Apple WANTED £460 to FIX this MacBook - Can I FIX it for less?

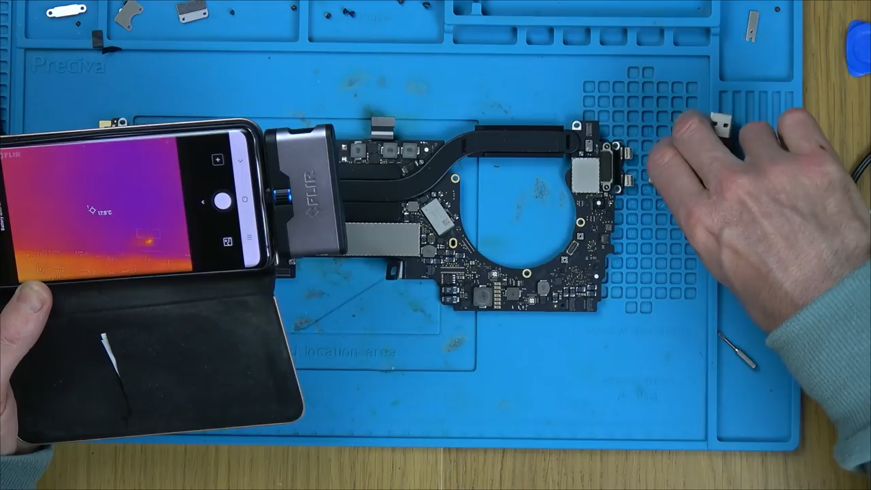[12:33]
Let me just see what's happening.
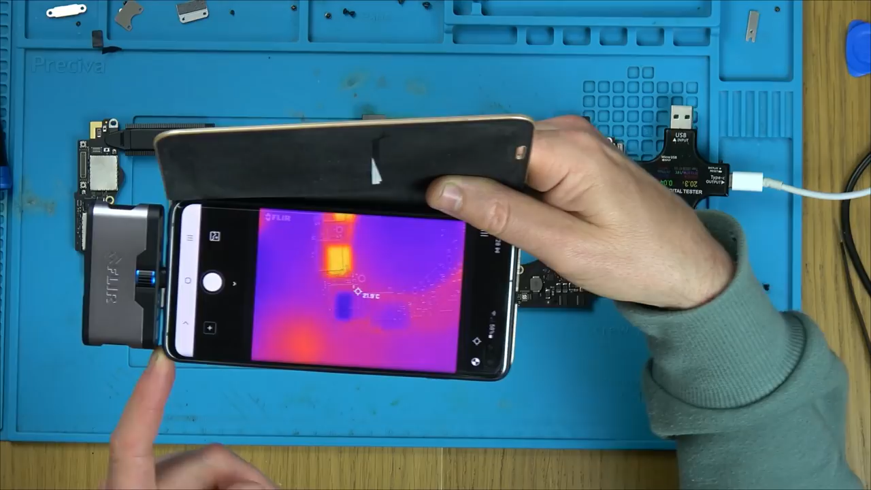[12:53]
I don't think it's showing anything up. Is it getting warm down here? I don't get it. Far away it seems to be warm, but then when I go closer, it doesn't seem to be showing anything. See how hot my finger is?